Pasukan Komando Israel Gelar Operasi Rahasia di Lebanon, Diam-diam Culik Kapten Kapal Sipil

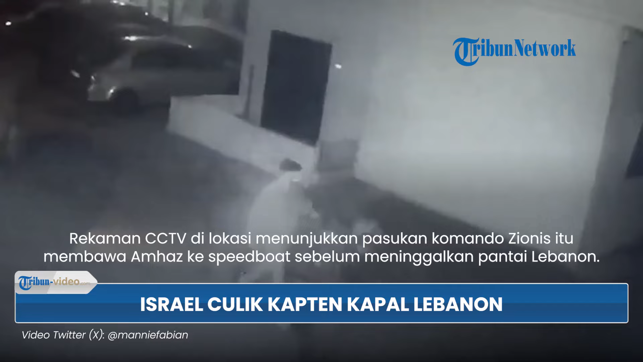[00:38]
Rekaman CCTV di lokasi menunjukkan pasukan Komando Zionis itu membawa Amhaz ke speedboot sebelum meninggalkan pantai Lebanon.